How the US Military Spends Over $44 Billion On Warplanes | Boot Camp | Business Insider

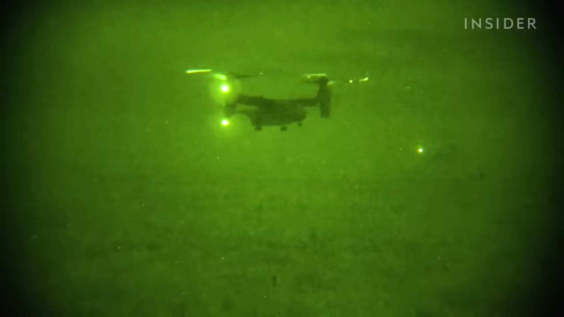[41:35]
she'll have a 40 degree field of
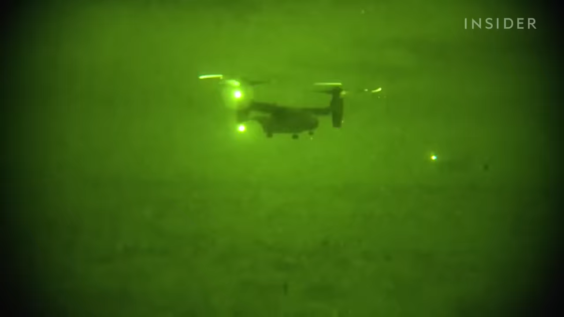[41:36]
view
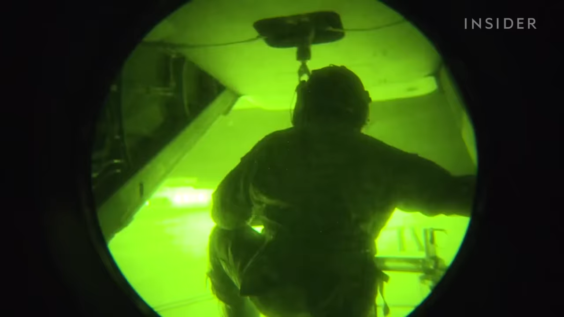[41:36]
looking through toilet paper tubes and then all of that distance estimation that she's worked on starts to go away.